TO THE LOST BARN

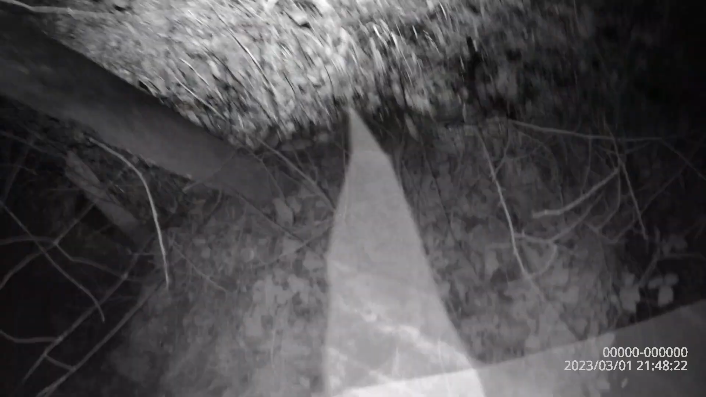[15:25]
Well, it does look doable, Dave. But there's a bit of a bog there, that's the only thing. Yeah.
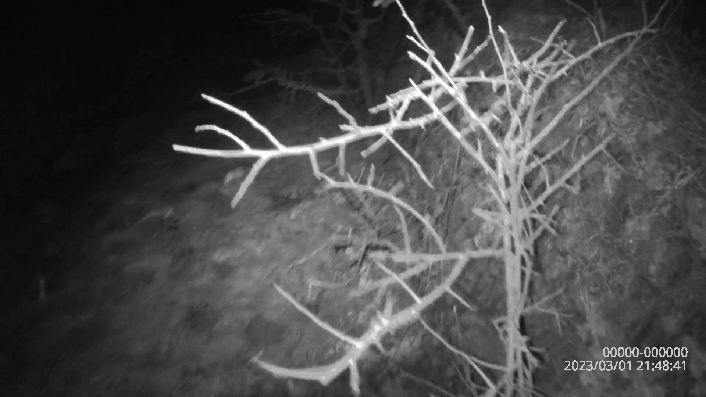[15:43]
Right, I'll go straight to the building, alright? It doesn't look that bad, to be honest. Bit of a bog there, but we do have our wellies on. Oh, it's not as bad as you think, mate. Oh, there's a bit there.
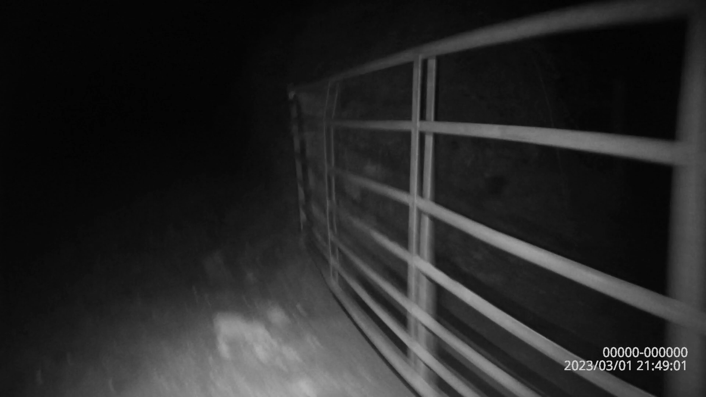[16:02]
Yeah, the building's right in front of me. Right, here we go, folks. First look. All right.
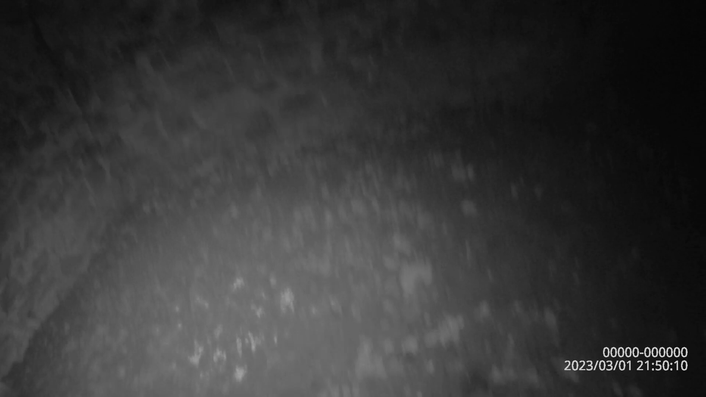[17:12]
Here we are, so it's just an old barn. That's all it is. It's just an old barn, folks.
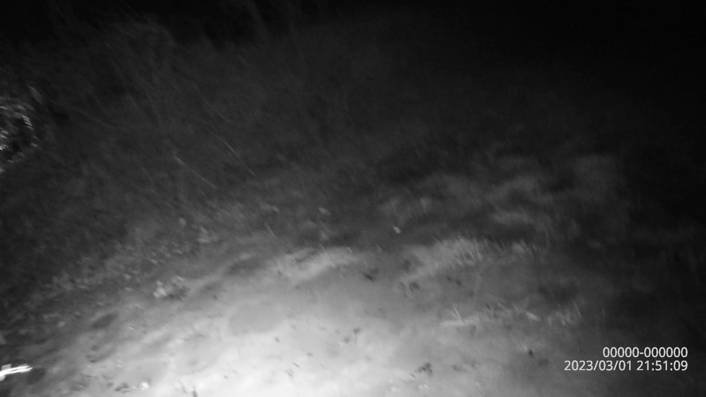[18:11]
There's nothing in there. Just for animals. Yeah, that's all it is.